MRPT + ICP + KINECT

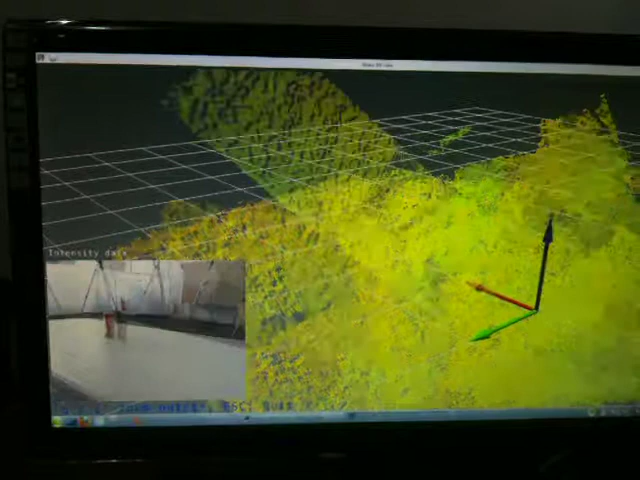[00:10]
E nesse caso, sem ajustar o Threshold, acontece isso daí,
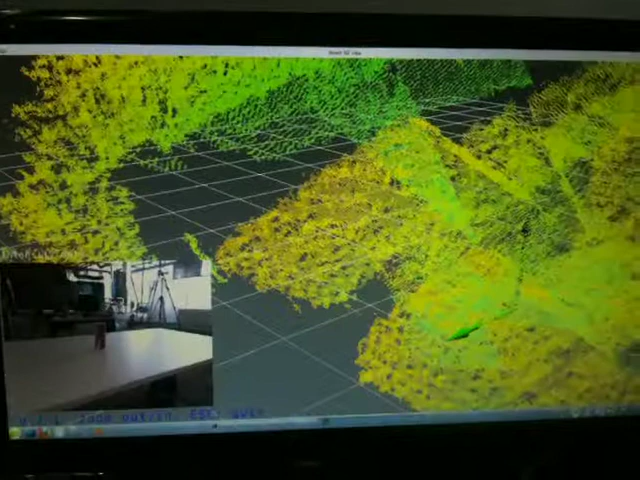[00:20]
dá bastante pau, ou seja, não vai reconstruir de forma correta.
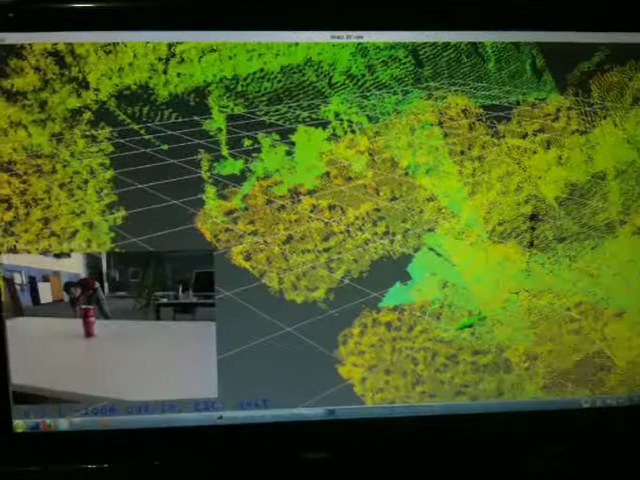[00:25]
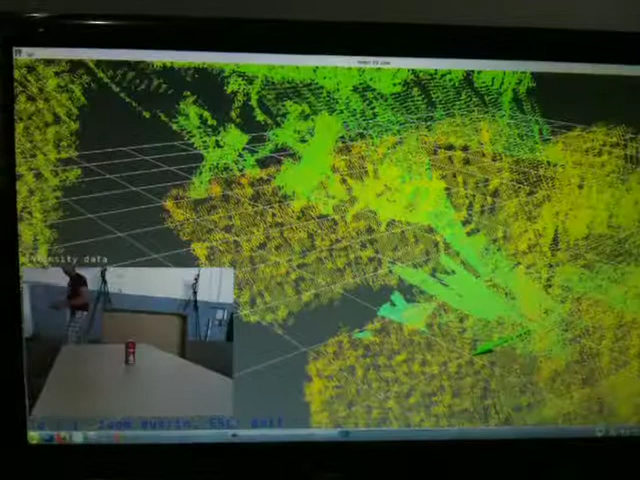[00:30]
Note que no canto inferior esquerdo possui a imagem do ambiente que está sendo reconstruído.
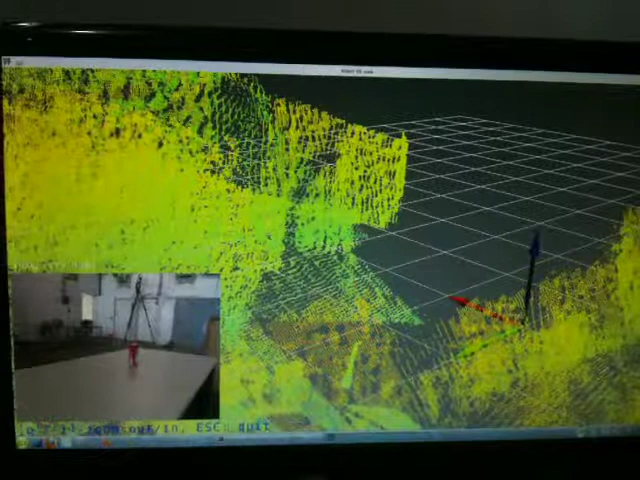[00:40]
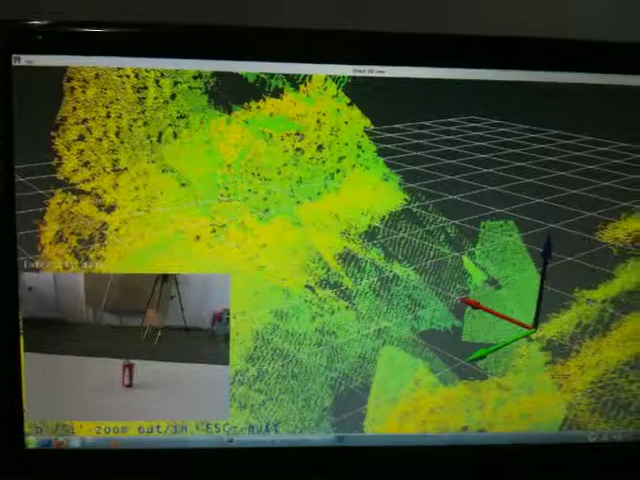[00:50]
No caso, vamos tirar um pouco de zoom, isso é o que ele está montando.
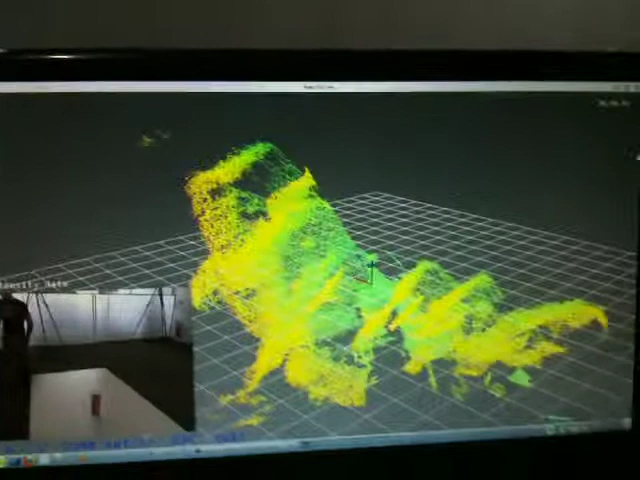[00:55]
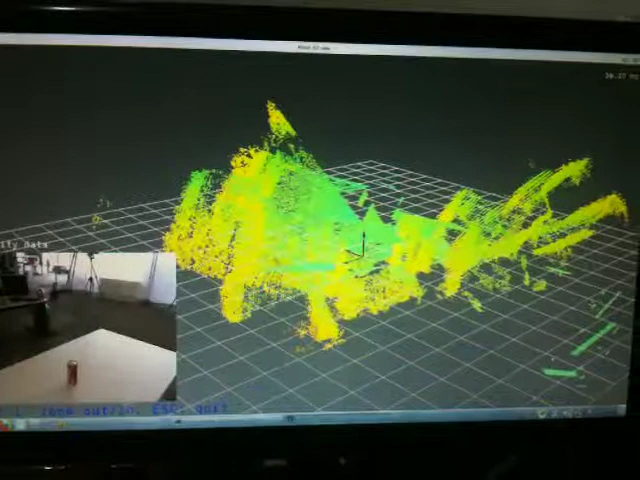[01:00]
Pode ver que não tem muito sentido. E aí
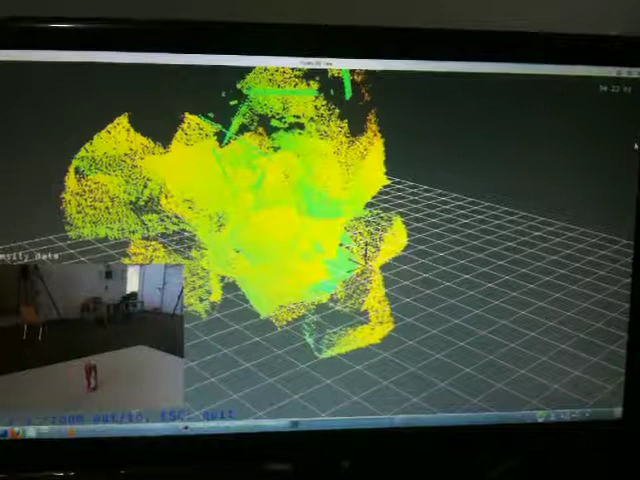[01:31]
Além de fazer as contas, fica bem trabalhosa para o computador.
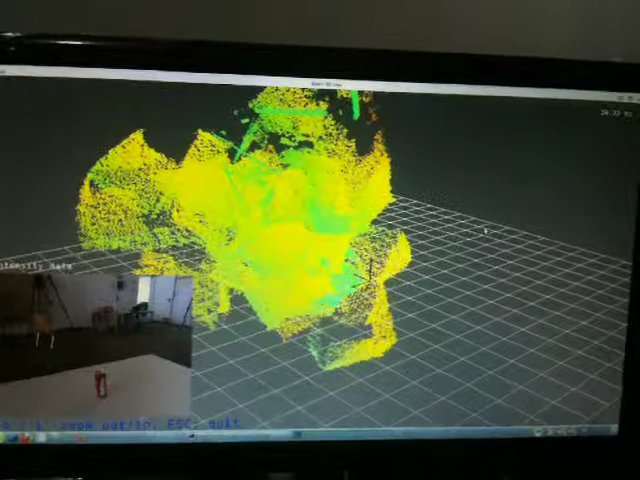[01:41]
Bom, já deu para mostrar que dessa forma reconstrói errado. Agora vou fazer alguns ajustes.
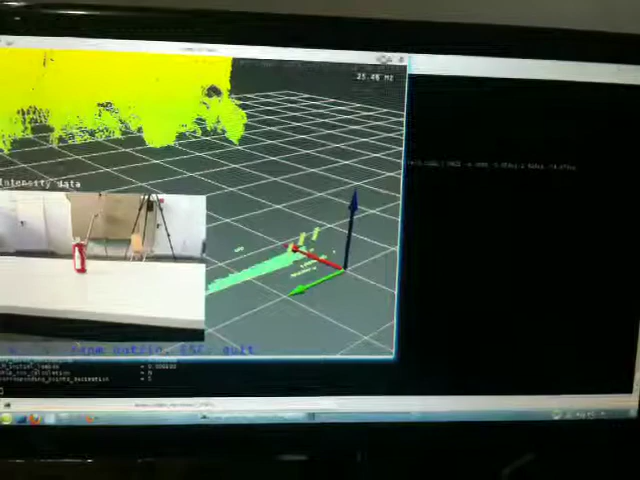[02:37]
Deixou aqui ajustado. Vamos tirar o zoom.
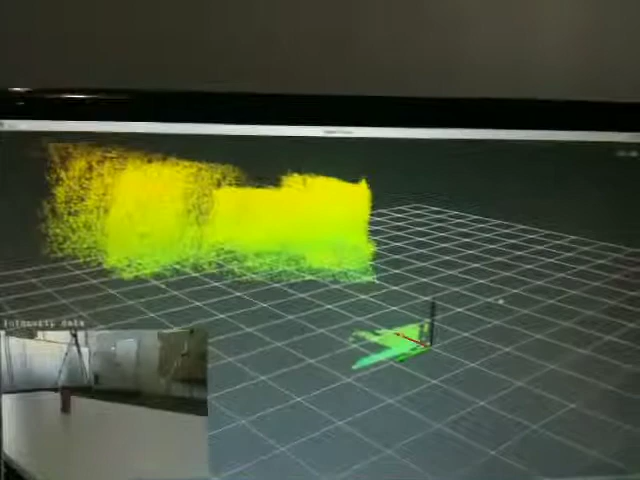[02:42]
Note que daí já fica mais coerente que está sendo montado até se notar.
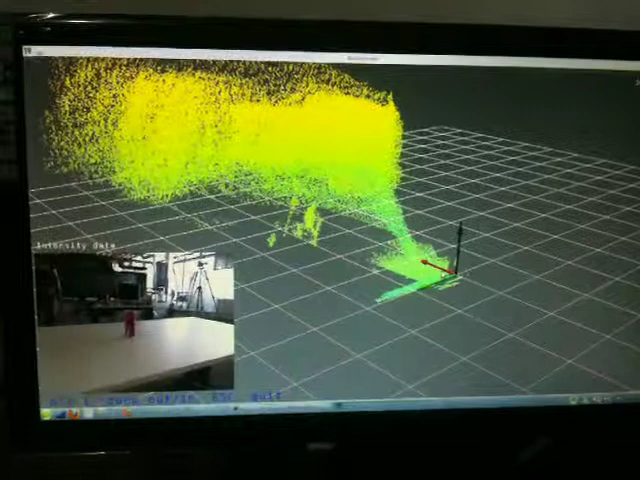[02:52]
rotacionando.
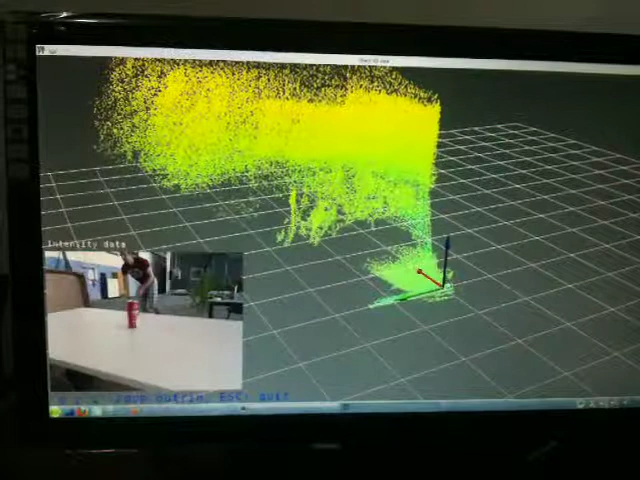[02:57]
Ali a gente consegue ver a latinha sendo observada.
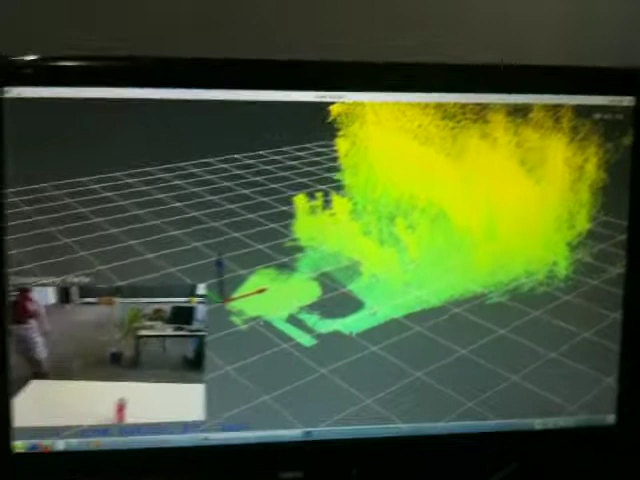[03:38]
Ainda tem algumas limitações devido ao fato de não ter um estimador de localização.
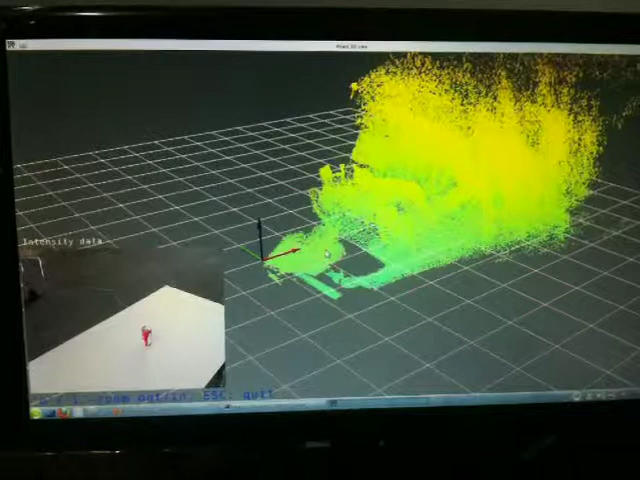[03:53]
Com o estimador provavelmente ele montaria de forma mais correta.
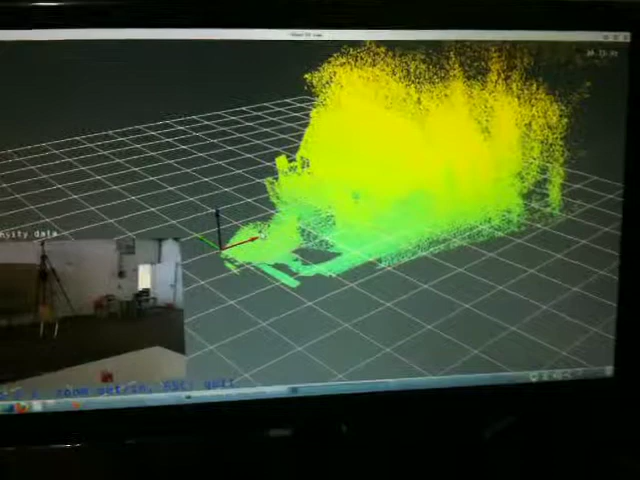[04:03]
Então se a gente mexe com a imagem,
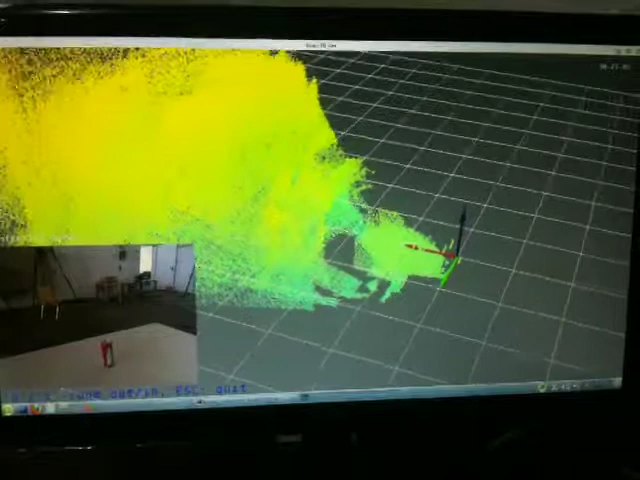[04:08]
a gente consegue identificar onde o algoritmo de ICP trabalhou. E questão de
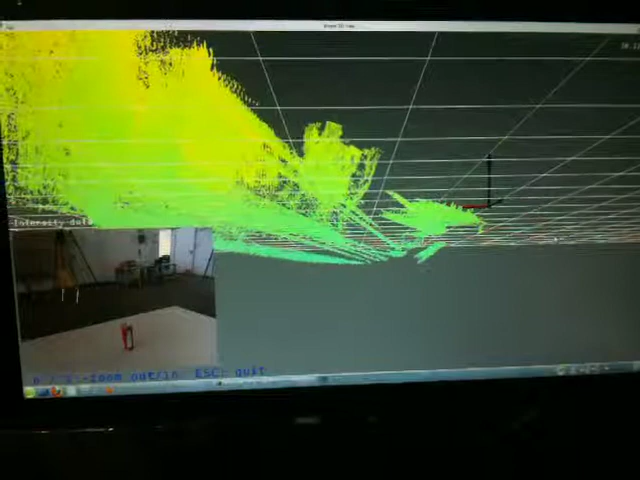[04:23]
posicionamento tem a ver com como a OpenGL trabalha. O sistema de coordenadas da OpenGL é o SI.